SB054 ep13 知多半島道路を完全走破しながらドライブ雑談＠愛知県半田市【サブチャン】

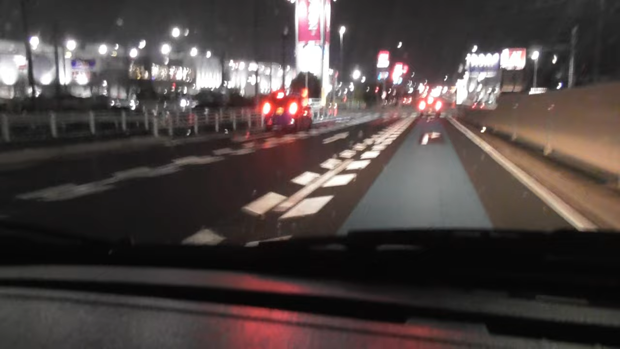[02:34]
曲がってここへ行くかな。でも日暮らどうぞって案内が出てないですけどね。おかしいな。
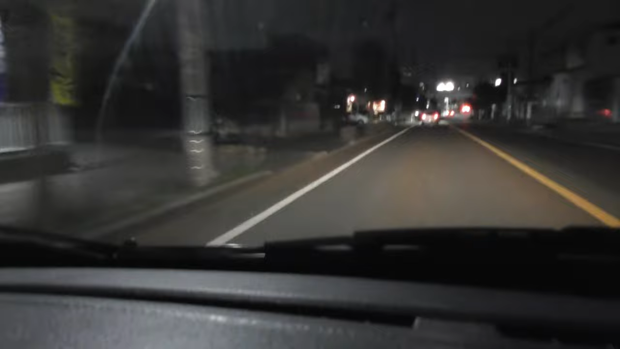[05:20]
そば。これかな。美容院かな。これ高専だな。あれ太田川のあっち側の方に来ちゃってるね。